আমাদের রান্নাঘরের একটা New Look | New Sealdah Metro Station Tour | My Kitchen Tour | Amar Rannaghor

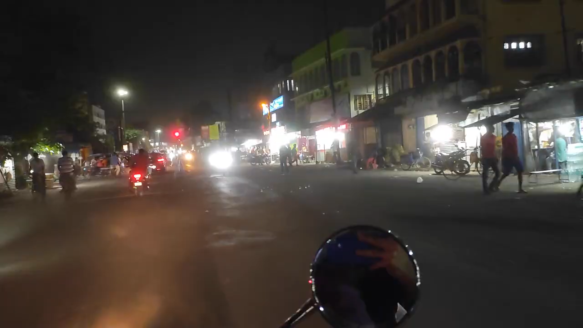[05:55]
Oh oh oh oh. Look at this! We are in the city. so at ok